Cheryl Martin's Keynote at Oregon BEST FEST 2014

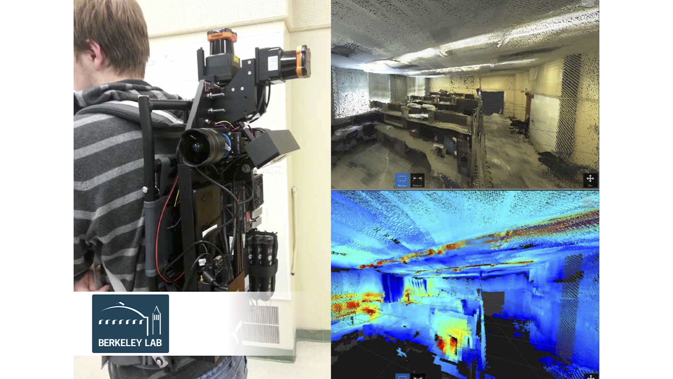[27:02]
It's loaded up with all types of sensors and location equipment. It allows you to generate images by walking around, and those ones on the right are images generated by this technology, of both the actual inside of the building as well as its thermal envelope. One of the big challenges in energy efficiency and its analysis is it's very, very hard.